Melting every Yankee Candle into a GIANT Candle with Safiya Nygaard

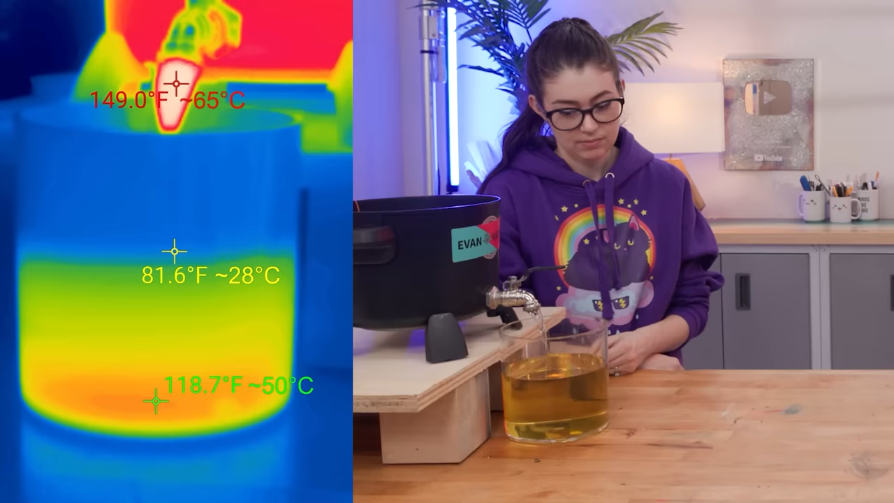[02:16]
So it's heating up pretty fast right now.
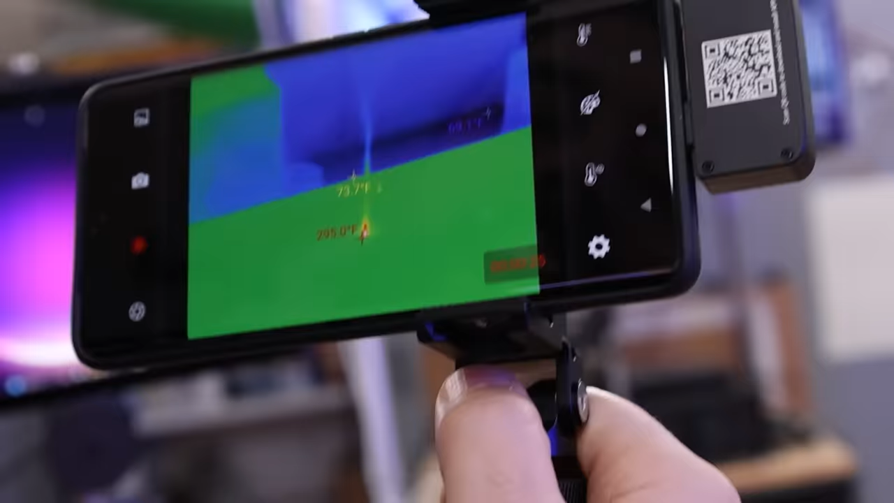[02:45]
We also saw that the wax melted by the lit wick tended to stay between 100 and 150 degrees Fahrenheit,
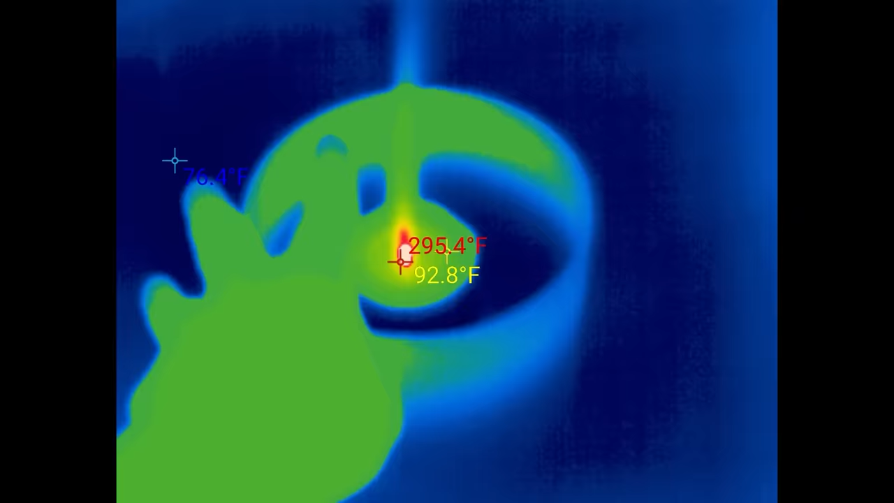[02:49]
On screen: spot 92.8°F, max 295.4°F
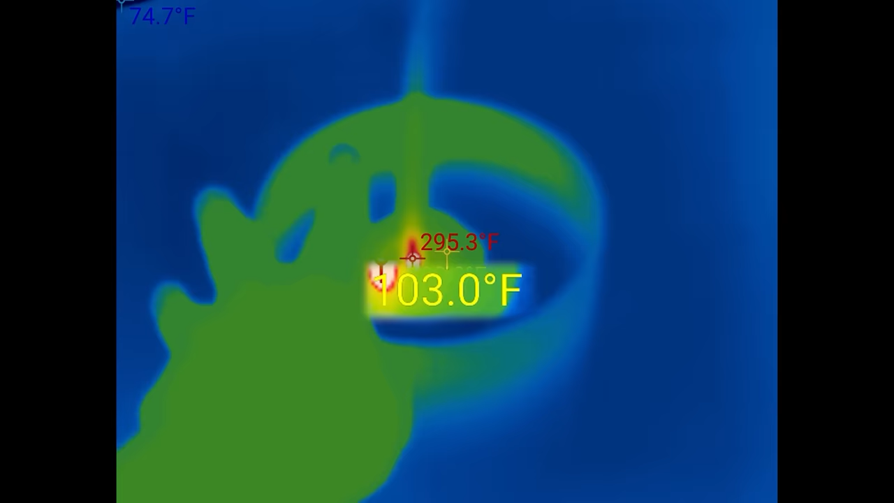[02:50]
depending on how close it was to the center.